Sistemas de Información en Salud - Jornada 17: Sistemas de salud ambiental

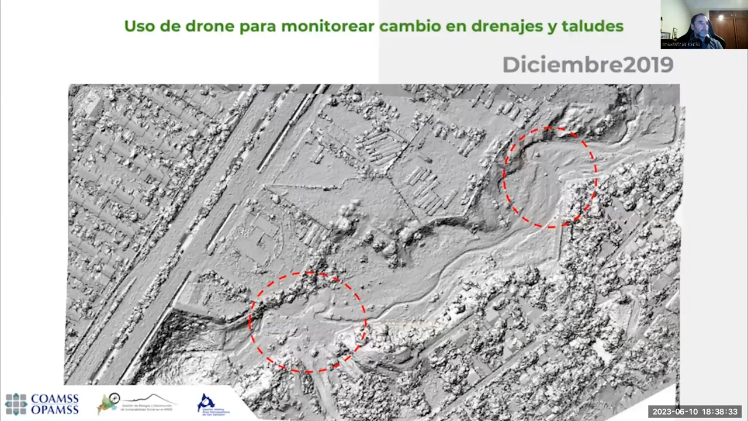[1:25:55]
El levantamiento con el dron me indican sectores donde se simulan zonas de inundación.
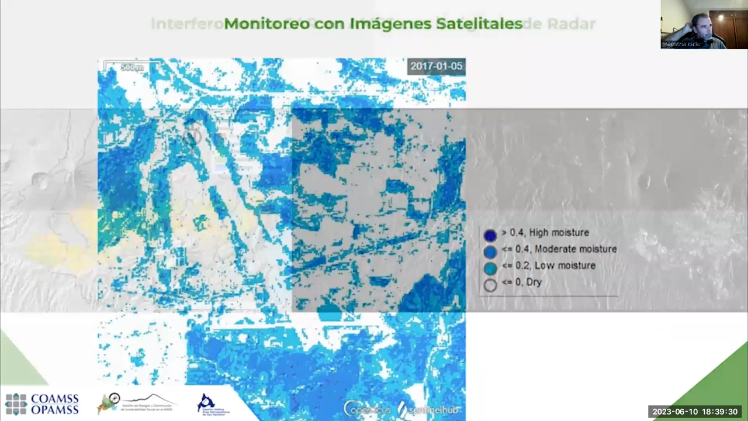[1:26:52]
en este caso se van hundiendo o se van surgiendo, y esto ayuda a identificar zonas más problemáticas y sus causas, ¿verdad?